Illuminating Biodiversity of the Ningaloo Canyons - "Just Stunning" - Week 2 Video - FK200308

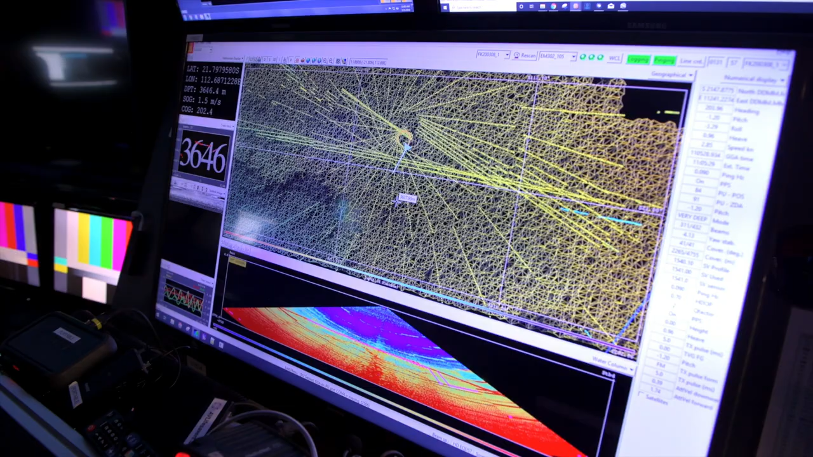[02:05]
So for this expedition we are remapping the Cape Range Canyon
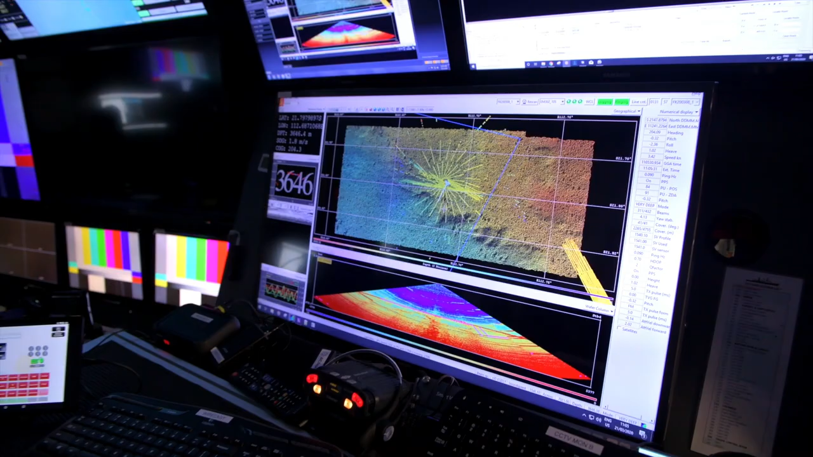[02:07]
in the evenings when we're not doing ROV dives we're doing this because
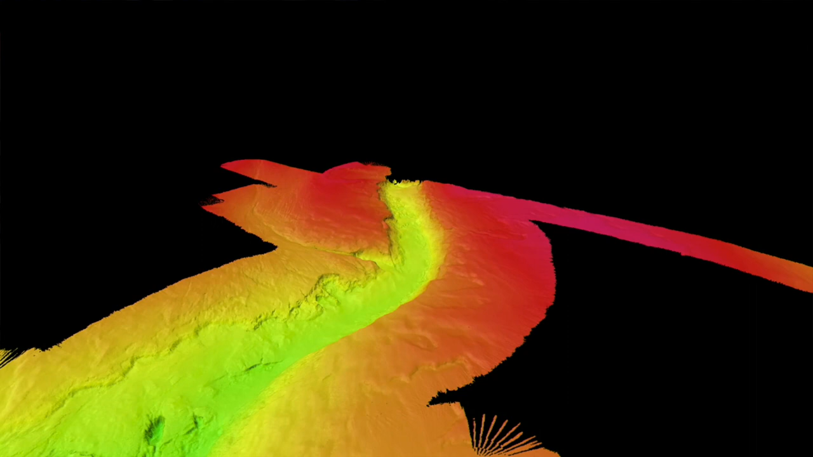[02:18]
and with this data we get an extremely high resolution map of
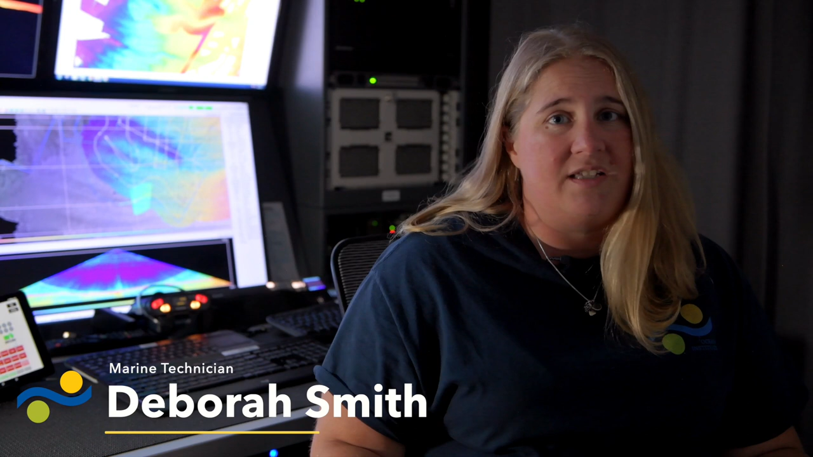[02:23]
the sea floor we get to see nooks and crannies of the canyon